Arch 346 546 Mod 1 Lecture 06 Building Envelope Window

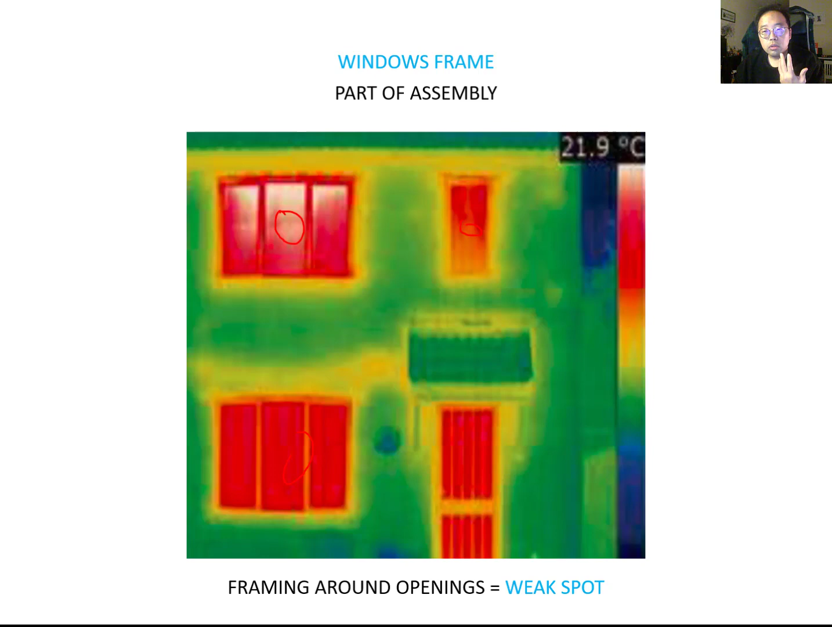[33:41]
On screen: scale top 21.9°C
The red zone means you're using lots of heat energy through this opening. So from this region, you have to be very careful to design this building envelope to protect the losing the heat through the opening. Okay, you can say framing around the opening, it is a weak point. So you can just kind of have the possible option here.